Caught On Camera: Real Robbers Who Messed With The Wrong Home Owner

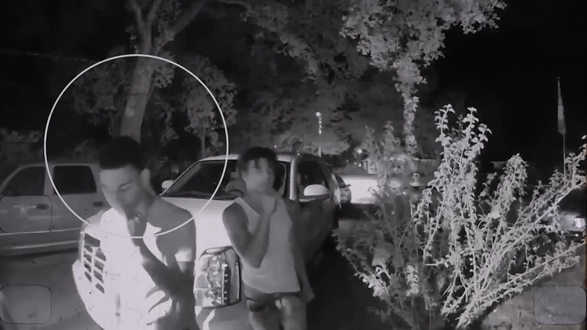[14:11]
a dramatic showdown unfolds as three men make a critical mistake. They target a home with a prepared owner. The incident, captured on the homeowner's doorbell camera, begins as the trio approaches the front door.
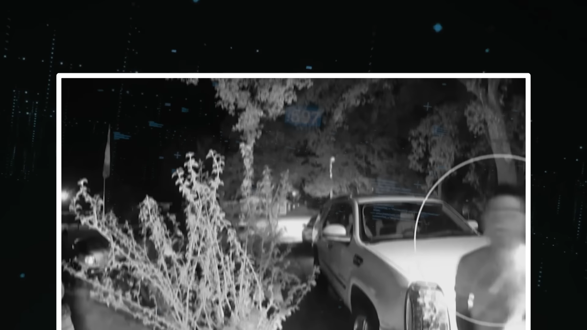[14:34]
Meanwhile, the third man, initially lingering outside, brazenly pulls a handgun from his pants and follows his accomplices into the house. But the tables turn swiftly.
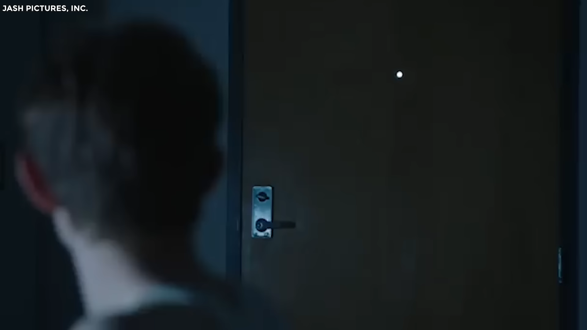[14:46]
The homeowner, refusing to be a victim in his own home, retrieves his own firearm.
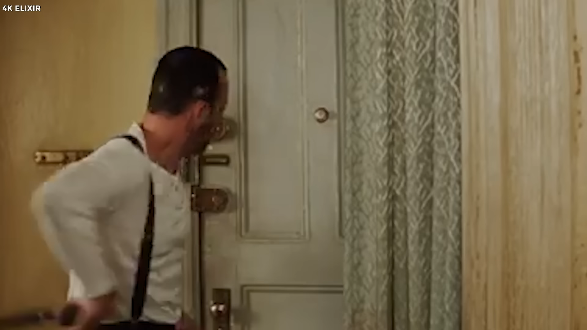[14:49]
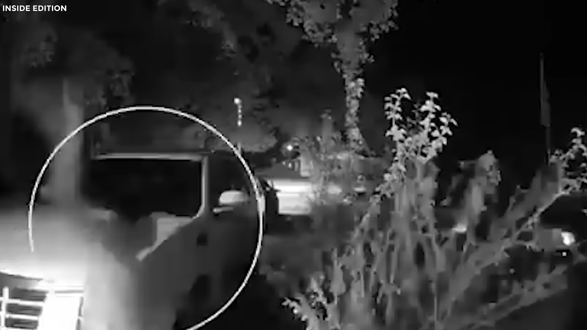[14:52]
The doorbell footage then captures a scene straight out of an action movie. The intruders, realizing they've bitten off more than they can chew, make a hasty retreat. They scramble out of the house and dash towards their getaway vehicle, where a fourth accomplice waits.
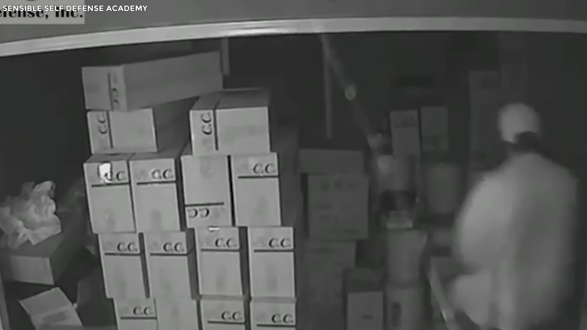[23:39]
Three armed robbers, looking more equipped for a war zone than a burglary, break in.
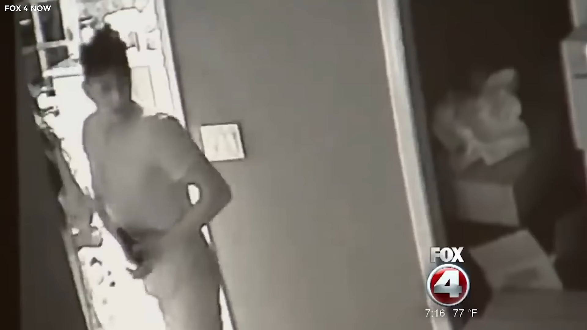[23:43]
They scavenge through the house, tossing aside restaurant supplies, searching frantically for valuables.
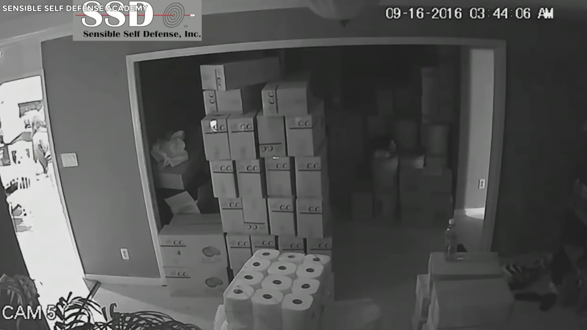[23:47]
The noise they make could wake the dead, and it certainly wakes the homeowner.
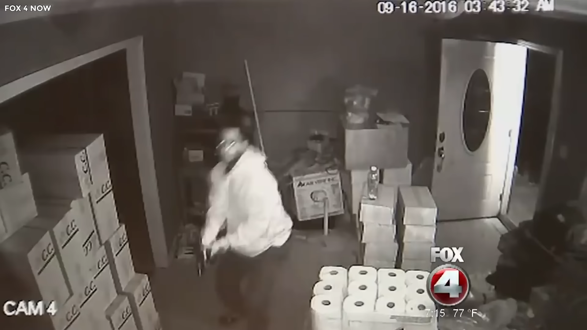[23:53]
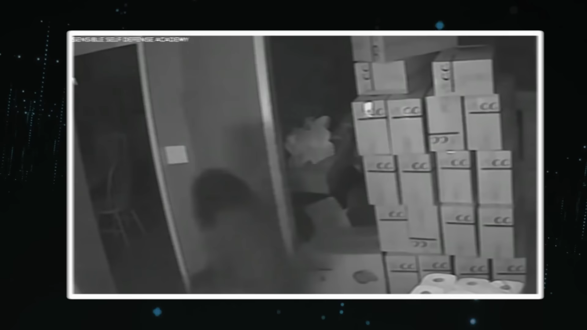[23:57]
Awakened and alert, the homeowner, a woman not to be underestimated, grabs her handgun and moves to investigate the chaos.
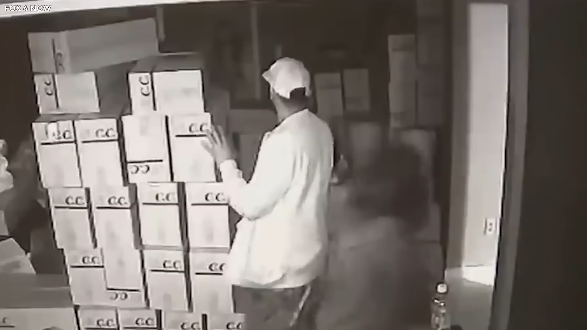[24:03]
As she emerges from her room, the intruders turn, pointing their guns at her. But they're too slow. Before any threats can be uttered, she fires.
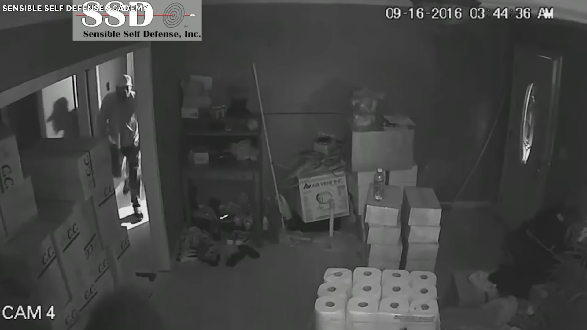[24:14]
Instant chaos ensues. Two of the robbers make a break for it.
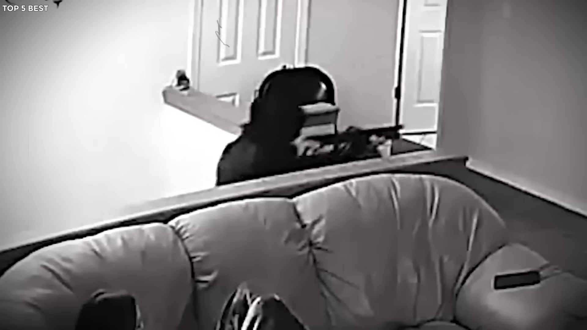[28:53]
Without warning, the tranquility is shattered by a robber bursting through the door, shotgun in hand, demanding their valuables.
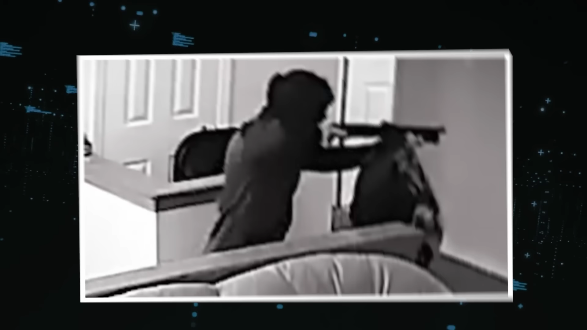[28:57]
But this isn't just any home, and he isn't just any homeowner. As the intruder waves the shotgun, the man of the house, not one to be intimidated, calmly approaches.
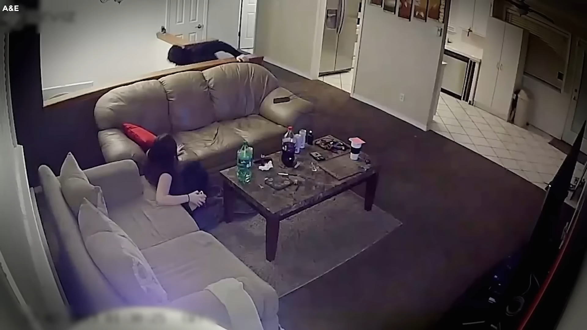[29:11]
With a sudden move, he grabs the barrel of the shotgun and wrenches it from the robber's grasp.
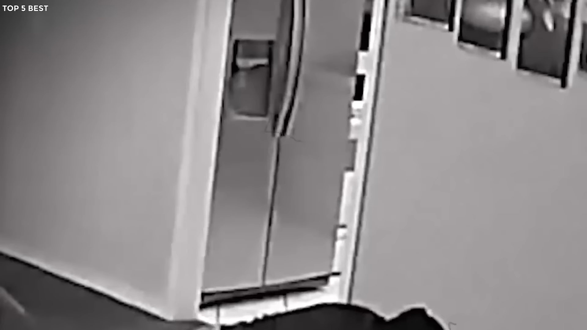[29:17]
The struggle intensifies as they wrestle for control.
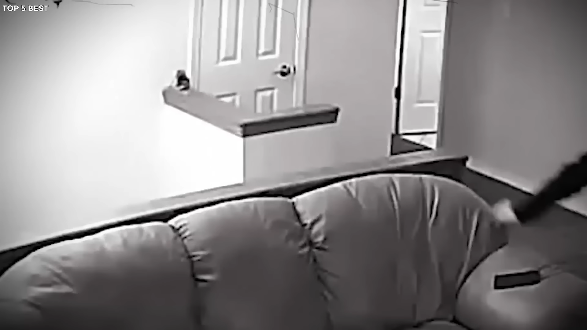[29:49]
In a final act of defiance, as the robber nears the threshold of escape,